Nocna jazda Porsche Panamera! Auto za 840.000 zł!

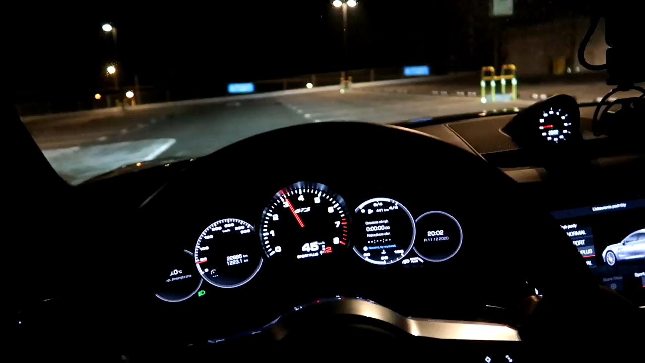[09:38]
No dobra, ledwo, ledwo straciła tą trakcję, ale jak na takie warunki to naprawdę jest świetnie.
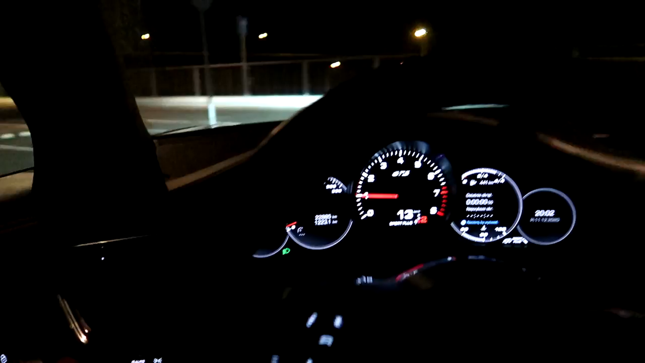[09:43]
Panamera jest bardzo bezpiecznym samochodem na to wychodzi.